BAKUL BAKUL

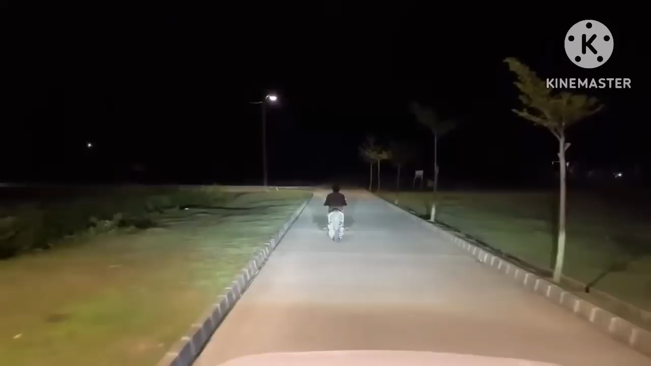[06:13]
Loh, kok rame yang nongkrong itu kayak preman-preman itu. What?